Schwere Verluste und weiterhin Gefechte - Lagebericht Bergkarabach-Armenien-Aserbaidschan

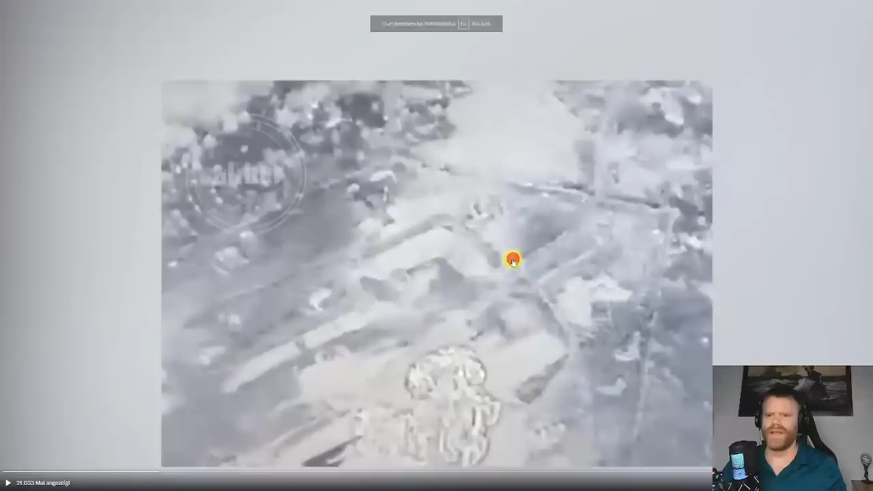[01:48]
Und eine Harob gegen eine S300.
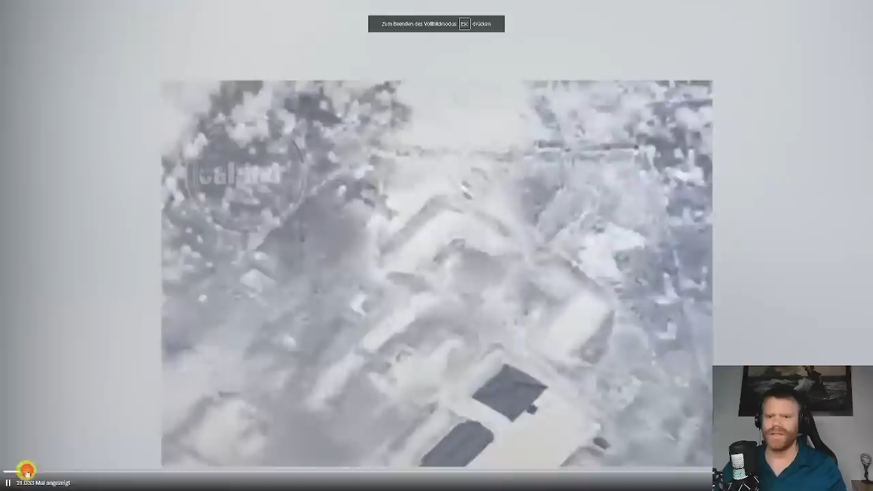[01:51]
Eine Harob-Selbstmorddrohne. Die kann, wenn Sie mal schauen, kann man hier in etwa runterkommen sehen. Haben Sie es gesehen?
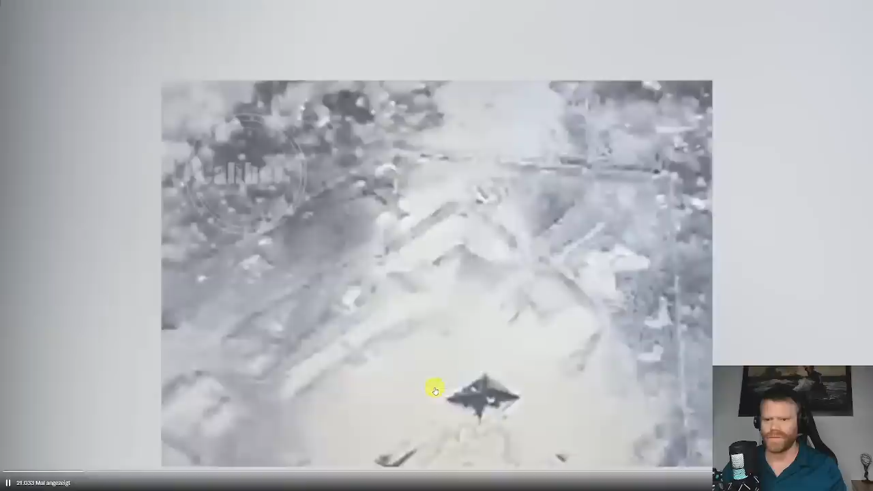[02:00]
Sie schlägt dort ein, beobachtet durch eine Bayraktar TB2.
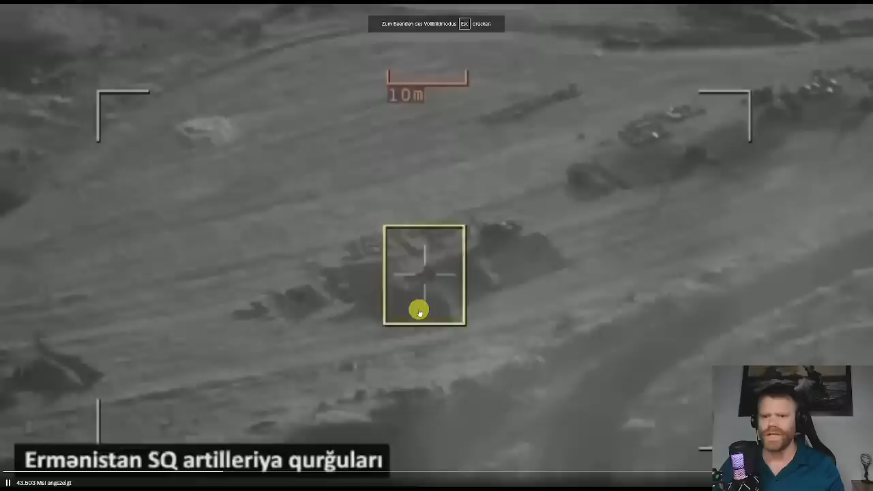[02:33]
Hier sehen wir eine D-30 müsste das sein. Die Haubitze, die hier von einer Bayraktar zerstört wird.